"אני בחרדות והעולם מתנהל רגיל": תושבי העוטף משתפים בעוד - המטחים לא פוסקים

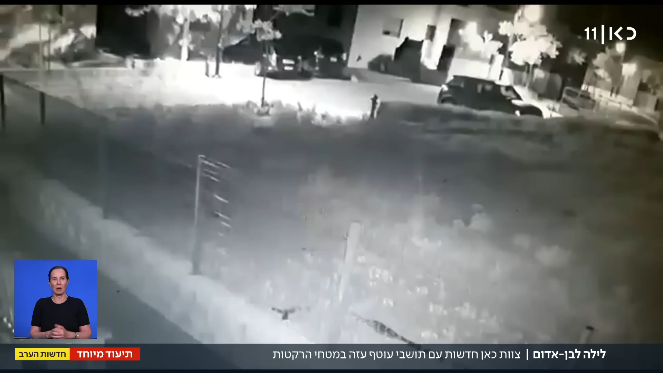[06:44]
זה רגע פיצוץ איפה הייתם כשזה היה? יש לנו בממץ שלושתנו והרגשנו את הבית ממש מזדעזע זה מחק של חמישה מטרים מהברית